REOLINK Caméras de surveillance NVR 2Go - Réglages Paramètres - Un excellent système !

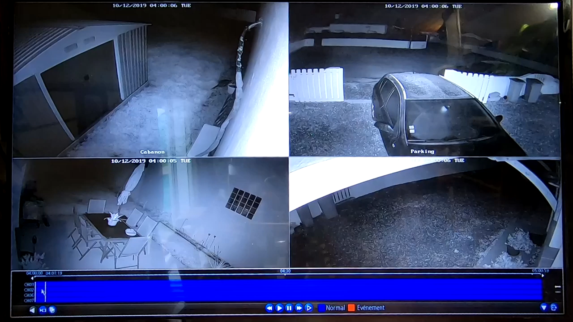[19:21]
À tout moment, je peux avancer, donc venir à 4h30. On peut faire pause, on peut faire une accélération, une lecture rapide. Et on peut également couper des scènes si vous voulez sauvegarder. Donc là, vous mettez une clé USB dans votre NVR directement. Et par exemple, donc là, on va faire pause. Ça nous intéresse, on va dire qu'il s'est passé quelque chose. Je vais faire couper. Ici, je vais sélectionner une partie, donc de 4h30 à 4h35,